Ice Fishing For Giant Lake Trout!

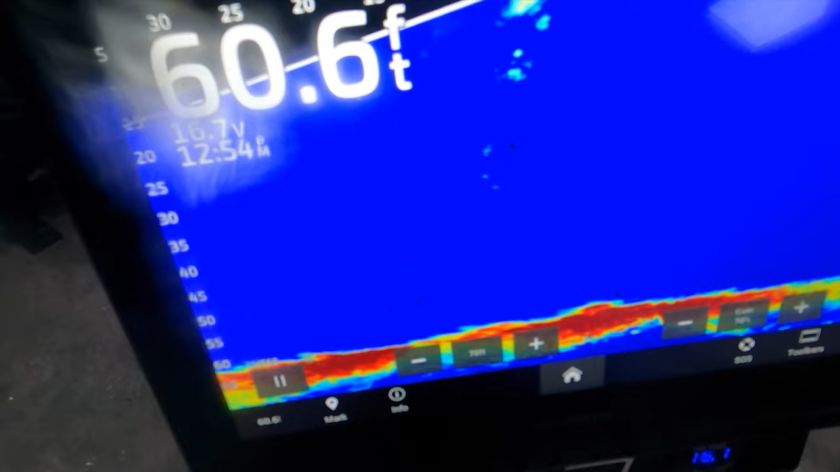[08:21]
On screen: depth 60.6 ft
Just rips right to the bottom as soon as you let them go That's how you know they're doing well
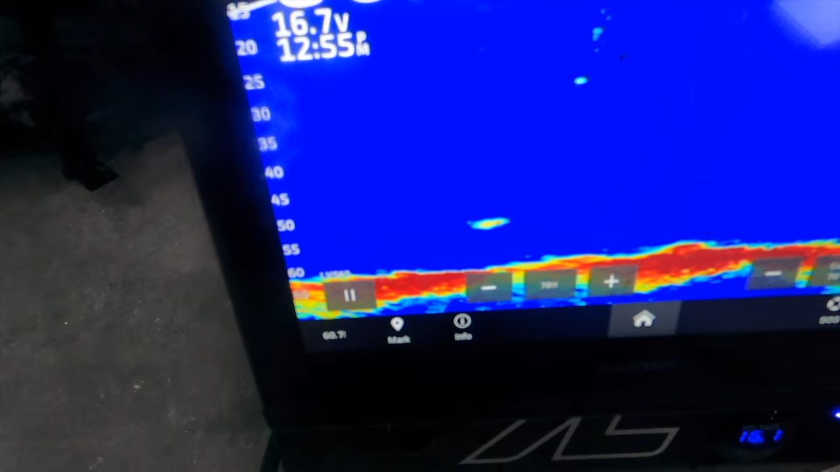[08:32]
There we go check that out There's what a 38 inch Here it looks like on your live scope LVS 62 in 60 feet of water This I'm not gonna lie Like this is a battle Fighting deadline fish like that